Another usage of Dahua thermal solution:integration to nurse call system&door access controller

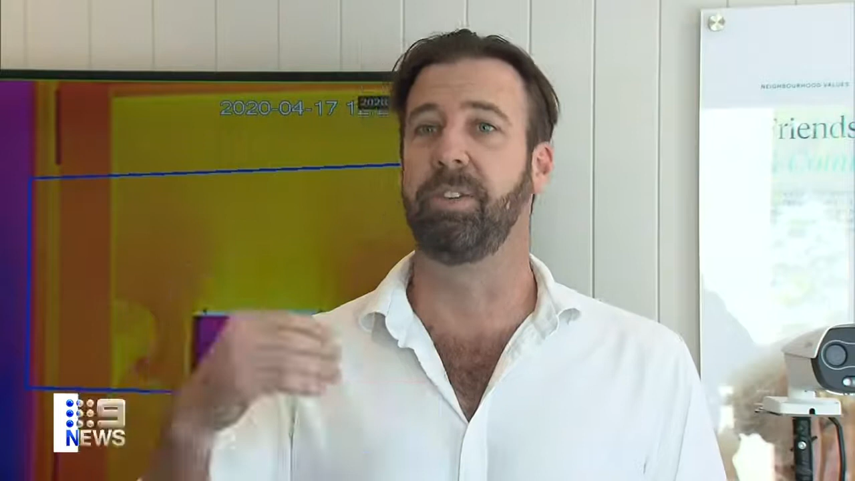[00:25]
so if this hits over 37 degrees it will then send an alert to the care team and then lock the door.